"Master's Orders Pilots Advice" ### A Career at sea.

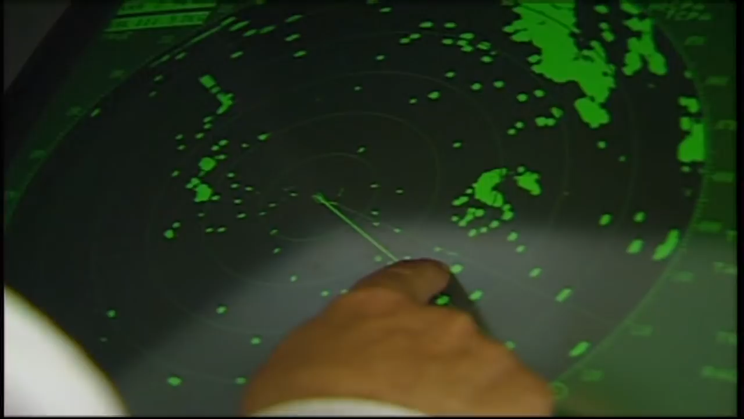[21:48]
He cannot see vessels close to his bows. He cannot see nets and floats.
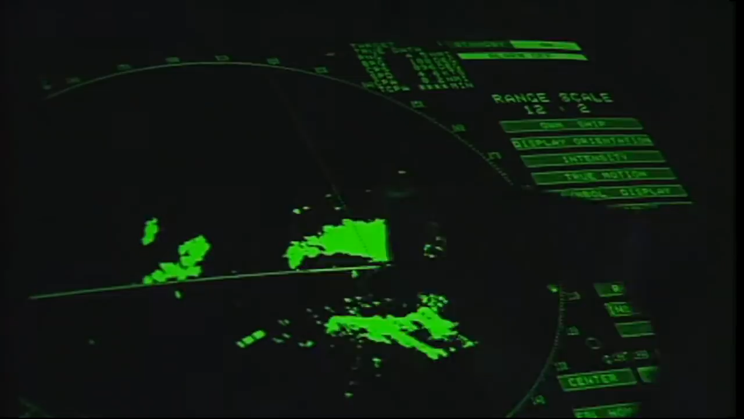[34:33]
but fortunately technology has come along also, which means that pilots with the latest technology are able to handle far larger ships in the same restricted waterways.
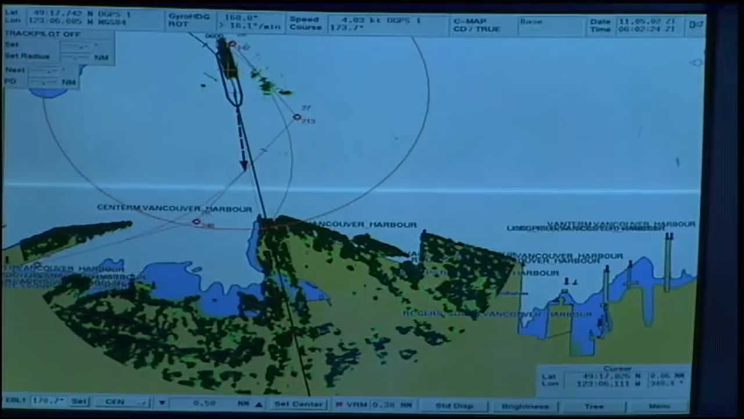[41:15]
She has every modern aid to navigation.